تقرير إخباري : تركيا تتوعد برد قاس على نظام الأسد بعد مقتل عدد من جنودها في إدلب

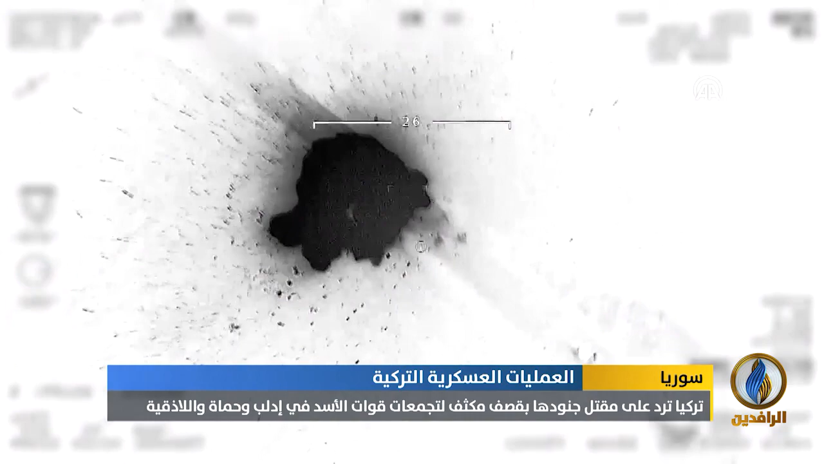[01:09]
التركي على هذه الحادثة جاء بشكل مباشر كل تجمعات
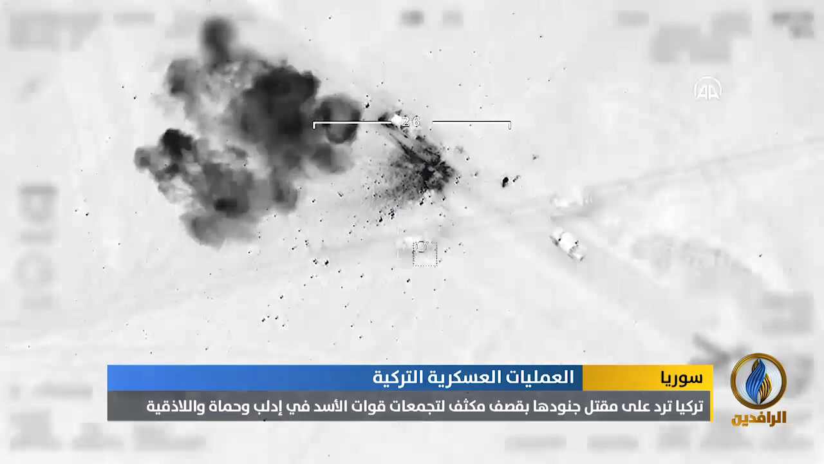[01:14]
قوات النظام في إدلب وحمى واللاذقية تعرضت لقصف كثيف
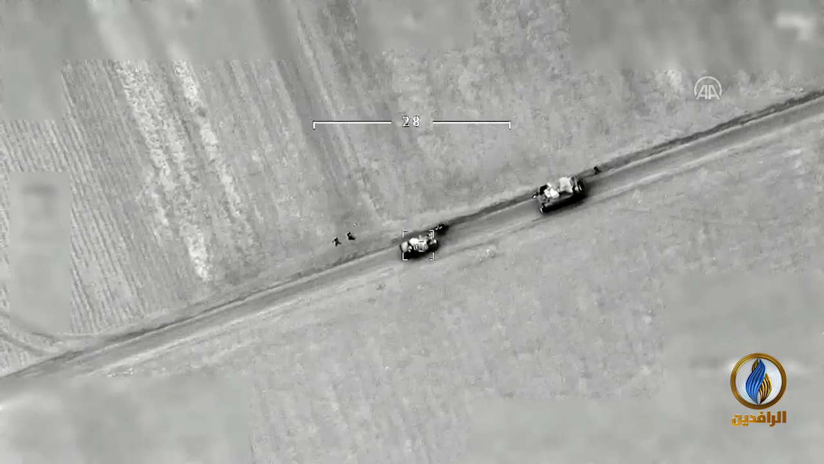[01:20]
استمر طيلة ليلة